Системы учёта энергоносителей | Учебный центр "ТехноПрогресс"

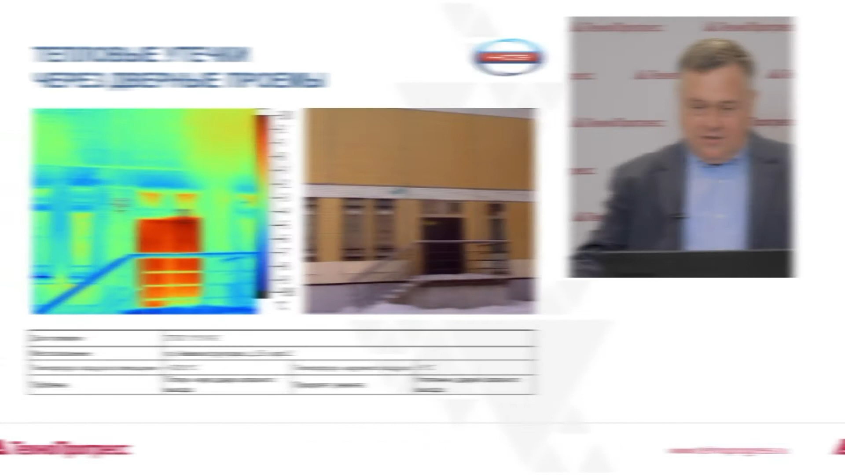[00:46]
Отдельный блок в программе посвящен проблеме потерь тепла в зданиях и способам ее устранения.
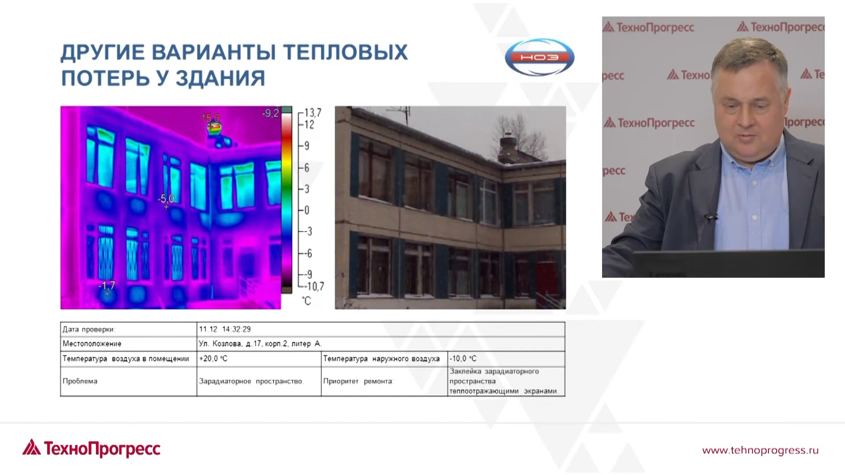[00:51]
On screen: scale top 13.7°C, scale bottom -10.7°C
В результате вы будете четко понимать алгоритмы учета энергоносителей и узнаете о процессе рационального обеспечения тепловой энергии зданий и сооружений.